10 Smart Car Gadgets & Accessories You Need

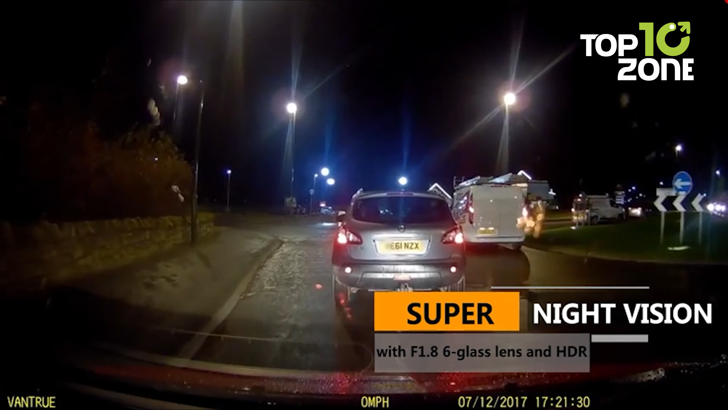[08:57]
Its infrared night vision ensures optimal footage in low-light conditions, while the 24 hours parking mode automatically records motion-triggered events.